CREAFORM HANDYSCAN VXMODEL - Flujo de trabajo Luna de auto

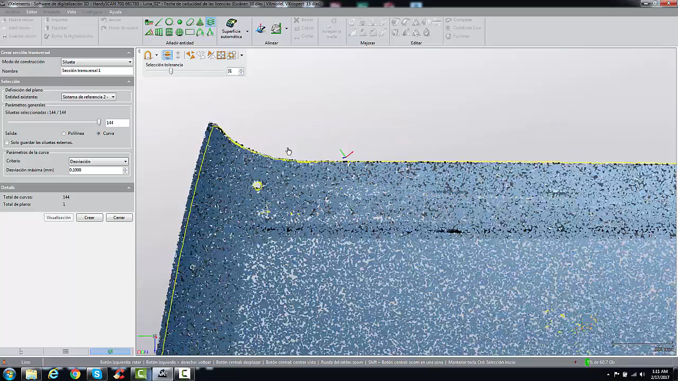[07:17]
Y si puedes ver, aquí se está bordeando una línea de contorno amarilla.
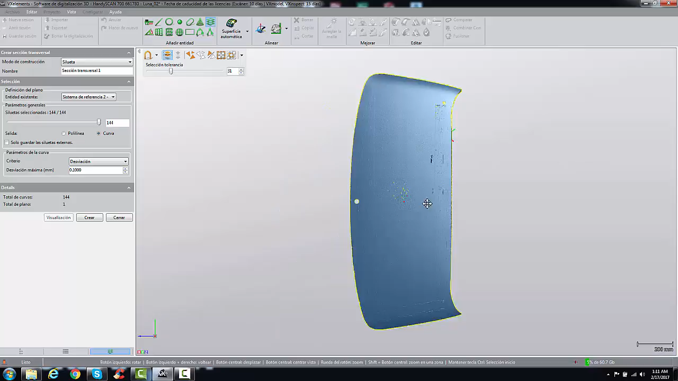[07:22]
¿No? Ahí está, ¿no?
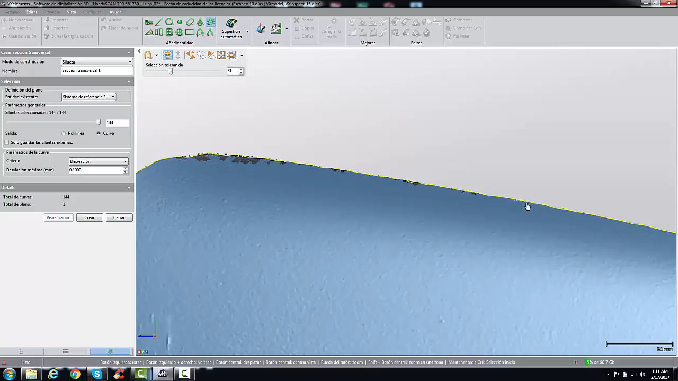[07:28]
Todo el perímetro del escaneo.
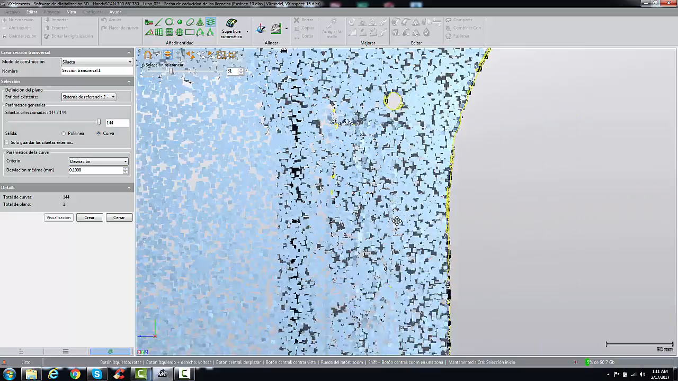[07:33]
Acá como está con agujeros, vamos a desactivar la opción de solo guardar las siluetas externas para que se deseleccione esta área.
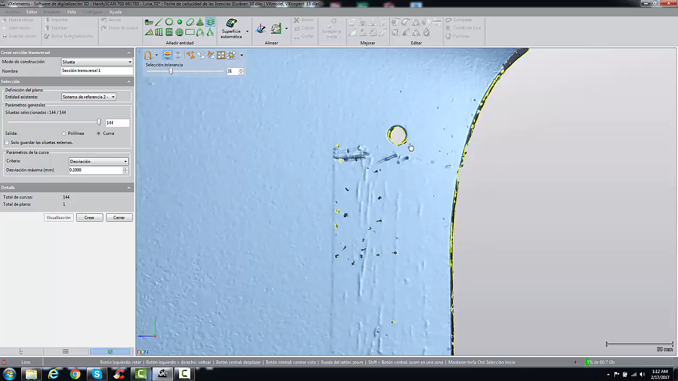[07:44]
Ok, y solamente tengamos lo externo, ¿no? Okay.
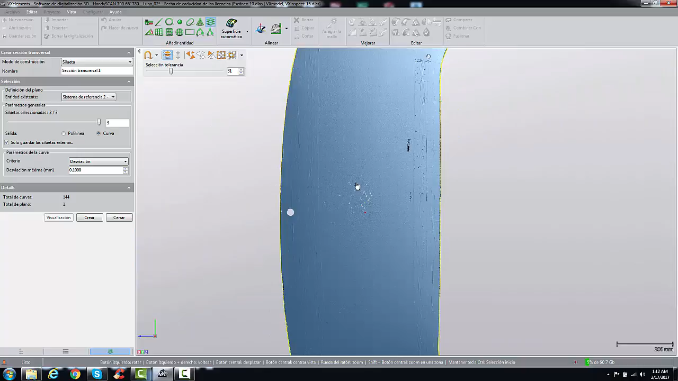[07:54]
Si puedes ver, ahí está el perímetro, ¿no?
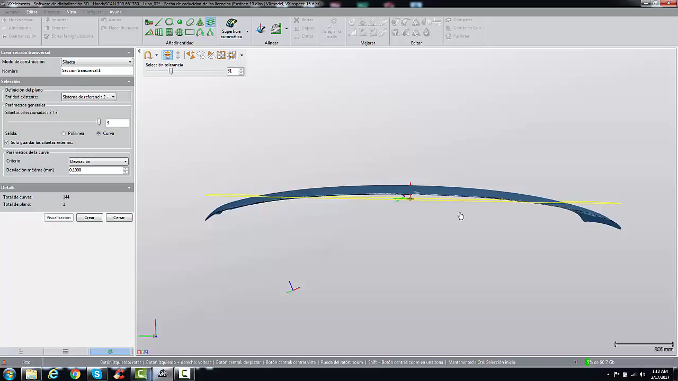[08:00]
Ok, le vamos a dar a crear, cerrar. Ya, bueno, ya tenemos la superficie y también tenemos el perímetro.
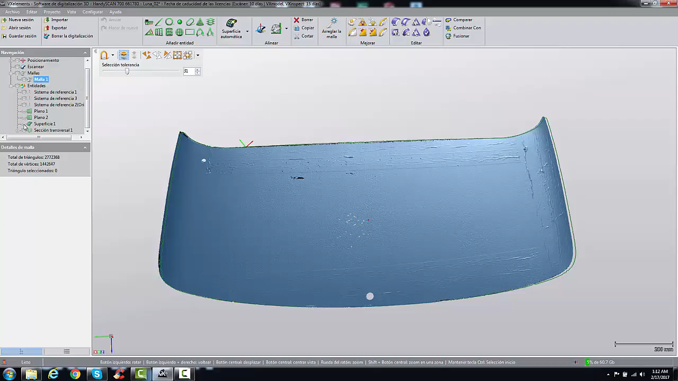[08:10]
Ahora, el VX Model es capaz de exportar todas estas entidades al SolidWorks o también al Inventor.
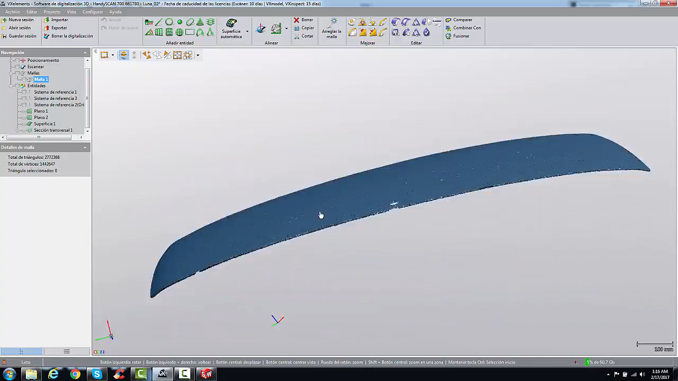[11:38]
Que serían estos. Hacer una pequeña limpieza,
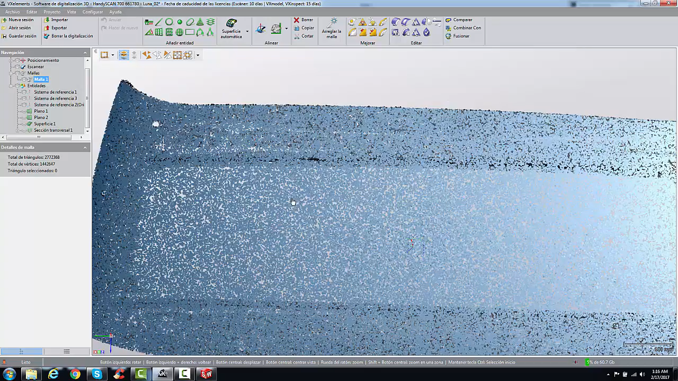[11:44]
depuración de lo que hemos capturado, quizás la mesa, o quizás algunos objetos que no son parte del objetivo, ¿ya?
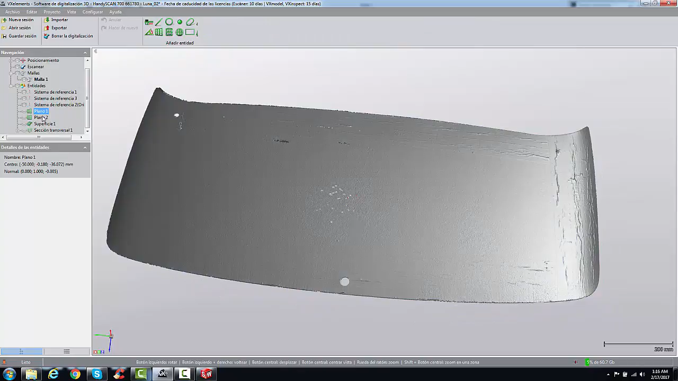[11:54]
Luego hemos creado unos planos para la orientación del objetivo y para llevarlo al 0-0, ¿no?